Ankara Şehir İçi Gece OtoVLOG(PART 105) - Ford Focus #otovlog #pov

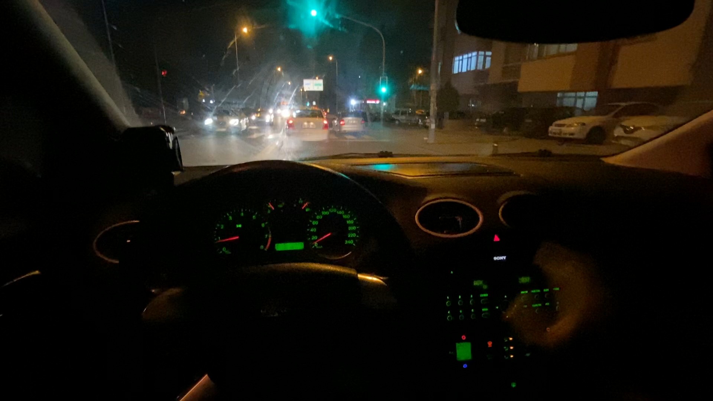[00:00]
Arkadaşlar merhaba, kanalıma hoş geldiniz. Bugün sizlere akşamleyin Ankara şehir içi bir otovlog çekiyorum.
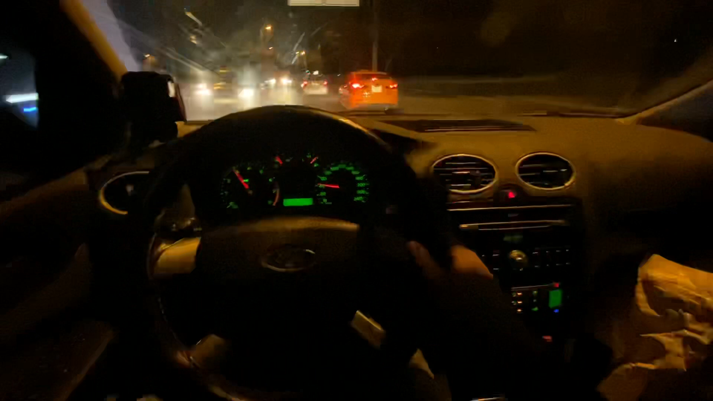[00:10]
Daha doğrusu POV açısıyla olacak. Umarım beğenirsiniz. Şimdiden herkese iyi seyirler. Akşam trafiği, akşam saati. Trafik pek yok gerçi ama akşam, çünkü şu an 9'a geliyor. O taraftan bu tarafa geliş çok yoğun. Yani Kızılay tarafı, yani şu taraf.
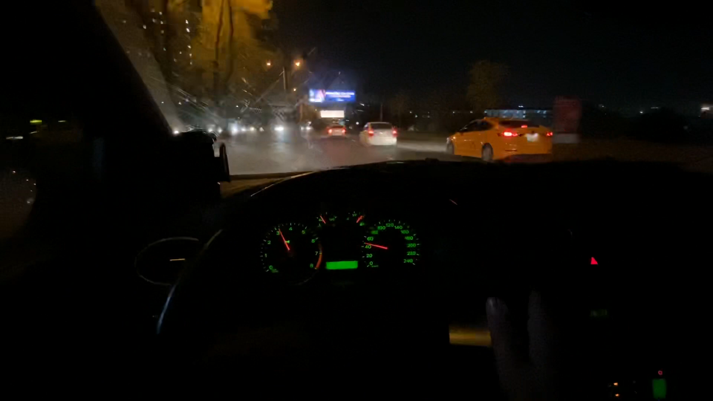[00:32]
Ama bu taraf serbest. Şöyle sol tarafa geçelim. Biraz karanlık gelebilir. Şimdiden herkese iyi seyirler dileyim. Birazdan Samsun yolu tarafına döneceğiz ve oradan da Ankara'nın dışına çıkana kadar
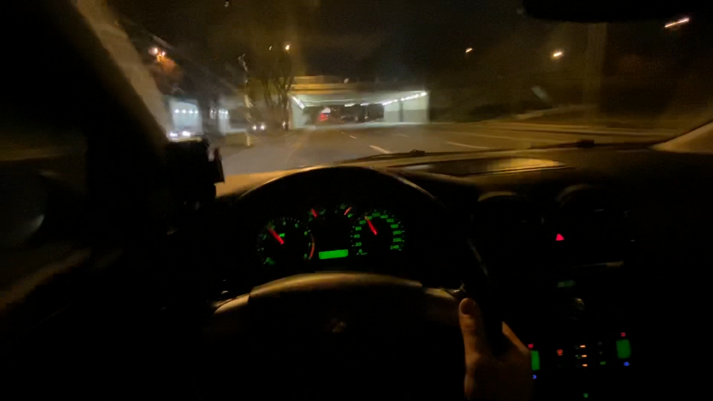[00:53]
çekim yapmaya çalışacağım Ankara'nın içindeyken. Bu arada Ankara'daki molamızı da verdik ve artık Kırıkkale evimize dönüyoruz. Şuradan sağdan giriyoruz. Evet, sağdan girelim. Sinyalimizi verdik. Hava 12 derece dışarıda.
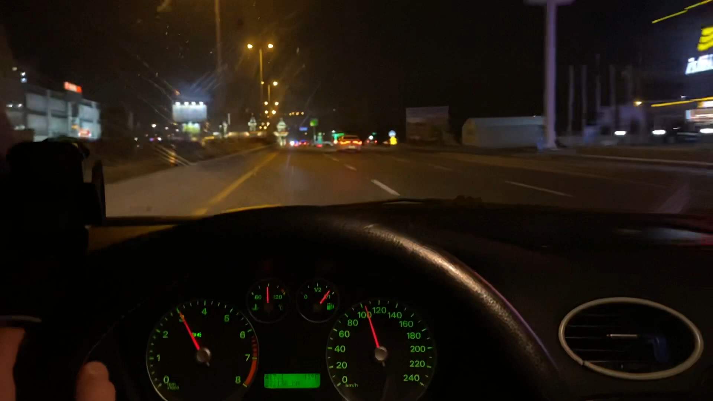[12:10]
Burası Ankara'nın kuzey kapısı. Samsun tarafı kapısı. Aynı zamanda İstanbul, Konya taraflarında da var. Bilginiz olsun, gayet güzel. Hatta kapak resmini bulduk bile.